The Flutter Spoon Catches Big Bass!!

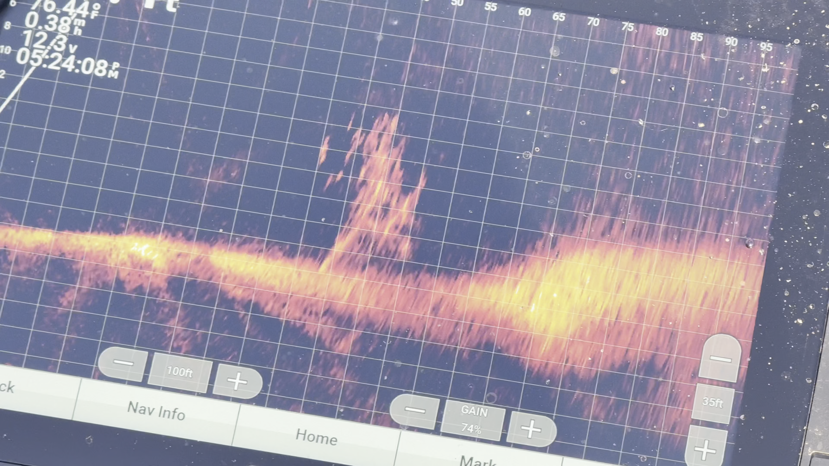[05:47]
and they're pretty easy to see on the live scope because they shine so much you can actually see it like glare off the transducer down there
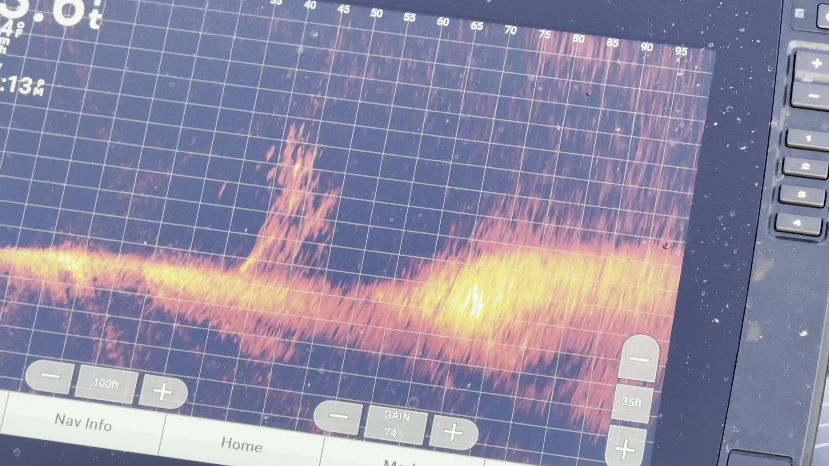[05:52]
but yeah just be working like that guys and then you'll get hooked up on one you'll know you get